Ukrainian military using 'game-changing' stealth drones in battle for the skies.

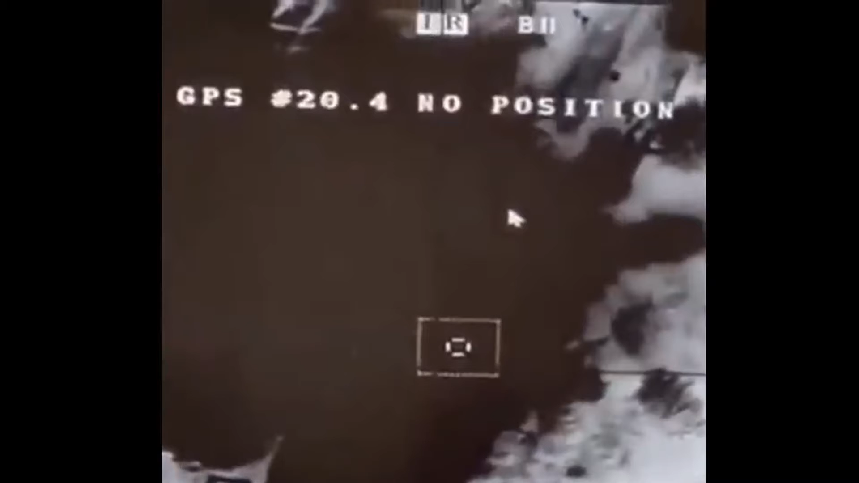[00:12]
escalates the punisher drones are able to hit targets up to 30 miles behind enemy lines
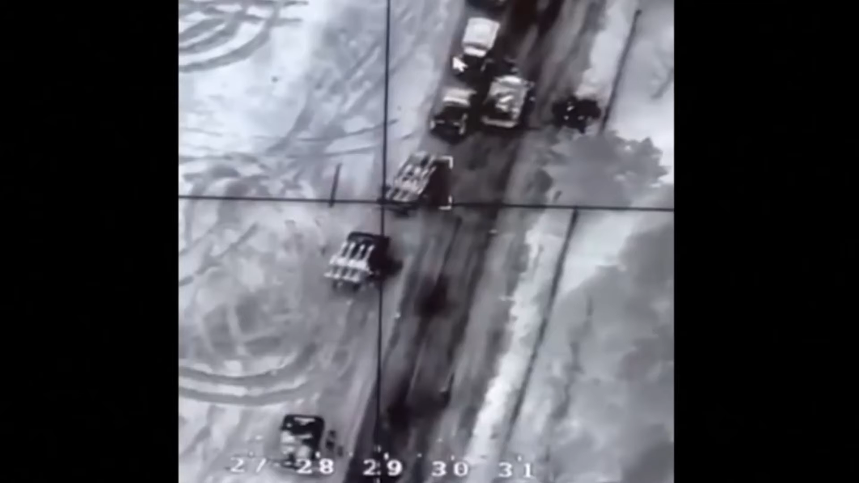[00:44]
able to avoid injuring civilians speaking to the times he said this is the cheapest and
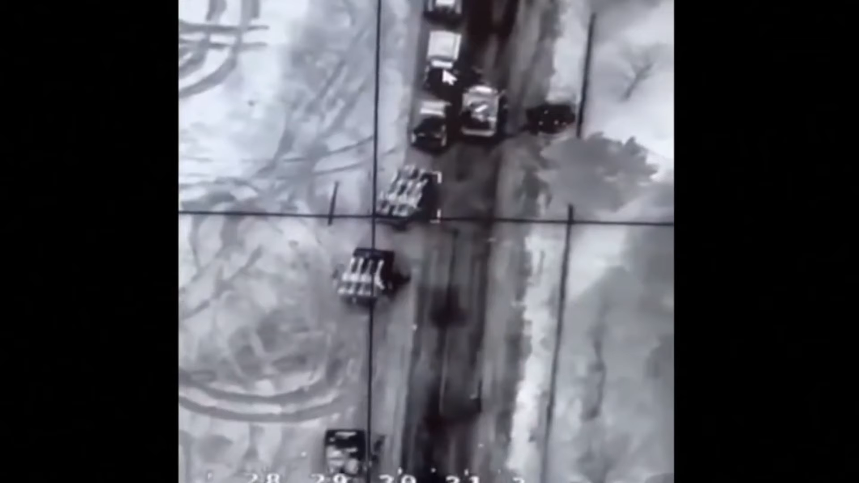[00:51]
easiest way to deliver a punch from a long distance without risking civilian lives the drones can
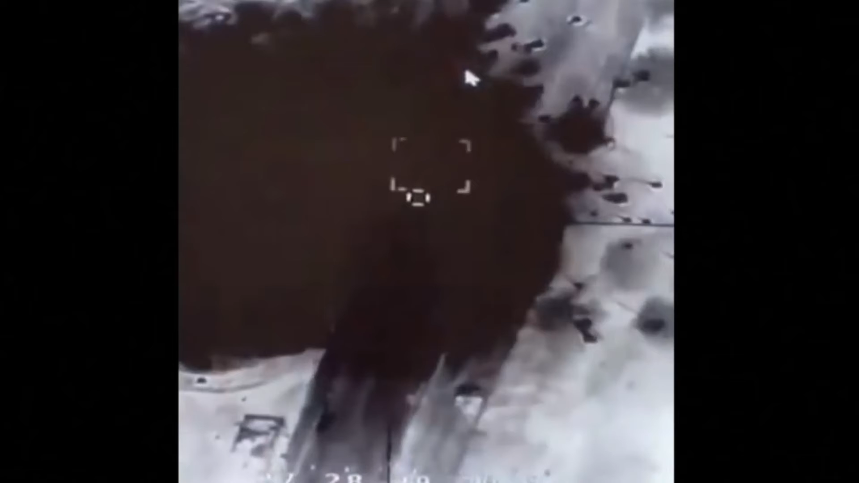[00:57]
carry up to three kilograms of explosives once programmed with the coordinates of a target it can then carry out the mission automatically the accuracy of the mission can be checked by onboard cameras
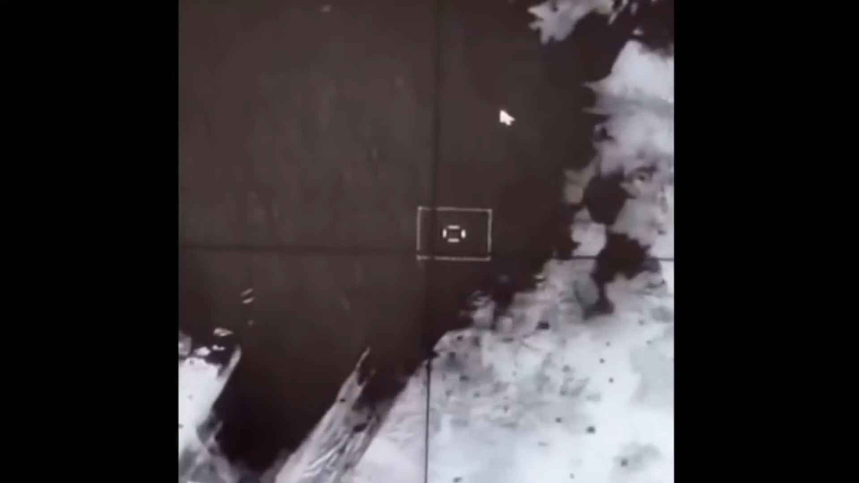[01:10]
which record the impact of the blast while the number and location of drones deployed in the ukrainian
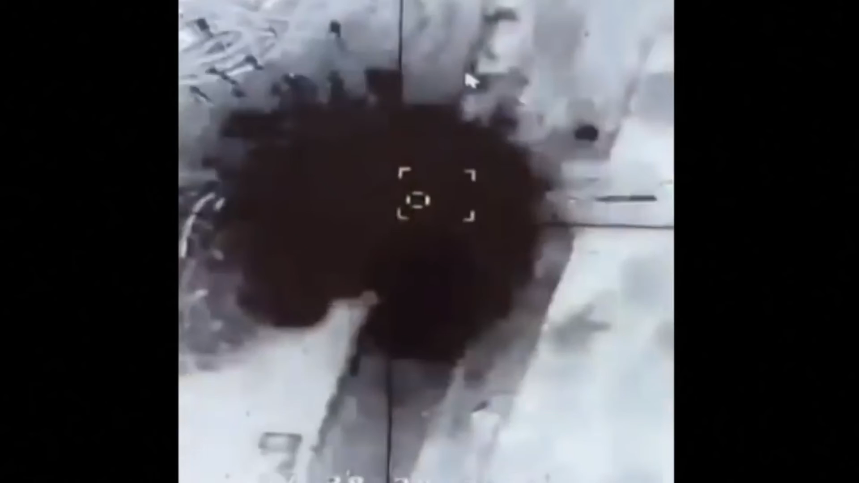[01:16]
military is classified mr buletsev confirmed they are in use in a number of different units in the ukrainian